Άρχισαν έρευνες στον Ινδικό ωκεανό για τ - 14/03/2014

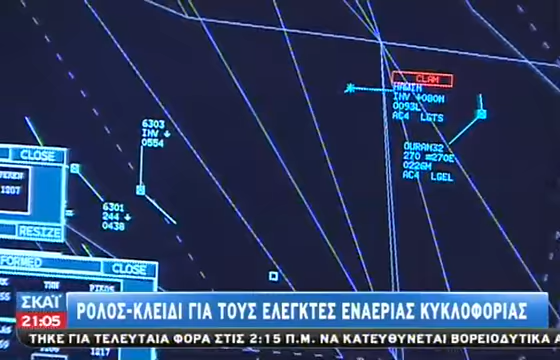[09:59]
ελεγκτής εναέρεας κυκλοφορίας Τα ραντάρ που χρησιμοποιούνται για τον έλεγχο της εναέρεας κυκλοφορίας είναι συνήθως δύο Το πρωτεύων,
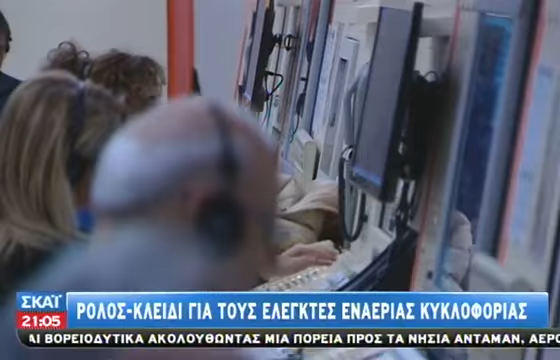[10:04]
ένα που βλέπει δηλαδή μόνο το αεροσκάφος Και το δευτερεύων,
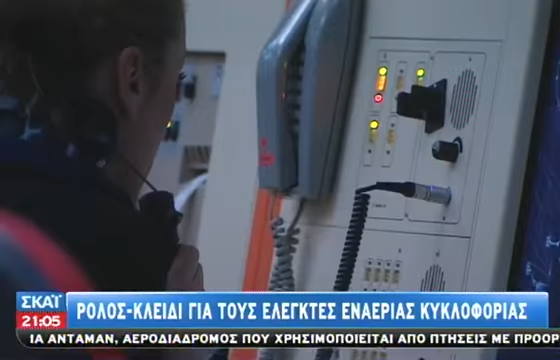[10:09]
ένα που αναγνωρίζει την ταυτότητά του Αρκεί να είναι σε λειτουργία και ο αναμεταδότης του αεροσκάφους Στην
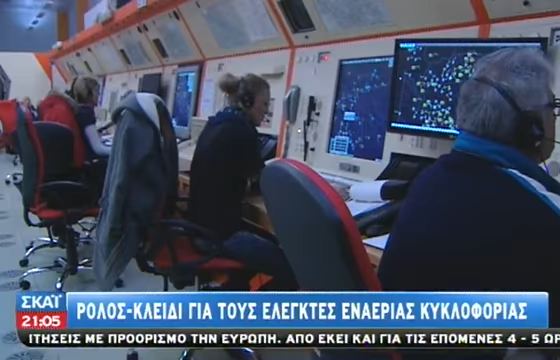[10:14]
περίπτωση δηλαδή μιας αεροπυρατείας Σημείο κλειδί στην υπόθεση του μαλεσιανού αεροσκάφους Φαίνεται πως είναι η εμβέλεια αυτόν τον ραντάρ Ξέρουμε τα ραντάρ εκεί, είχαν εμβέλεια 50 μίλια το πρωτεύων
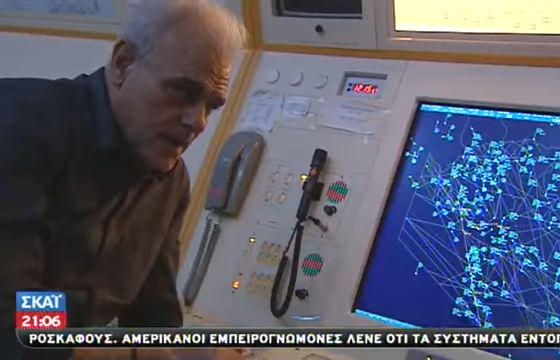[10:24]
Που σημαίνει ότι αν για κάποιο λόγο έκλεισε το δευτερεύων Είτε από αεροπυρατεία, αλλά γρήγορη κίνησε η αεροπυρατεία Γιατί ο πιλότος μέσα σε 5-10 αεροπυρατεία ειδοποιεί Και έκλεισε το δευτερεύων Λοιπόν έκλεισε το δευτερεύων Και δεν ήταν στην εμβέλεια του πρωτεύων Μπορεί ο